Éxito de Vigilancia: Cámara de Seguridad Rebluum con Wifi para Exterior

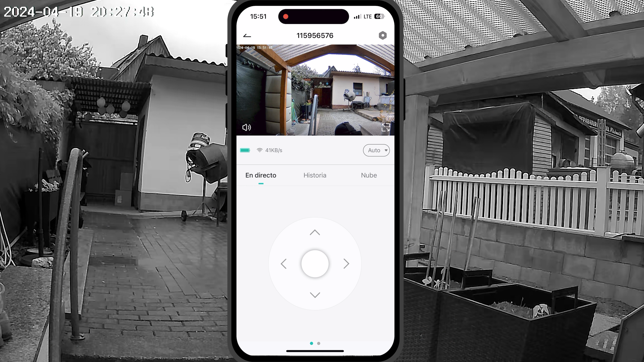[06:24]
alertas tomando capturas ya sea de noche de día da igual donde y el tema de configuración para detección del humano tiene bastantes sensibilidades así que cada uno ahí va a especificar un poco ya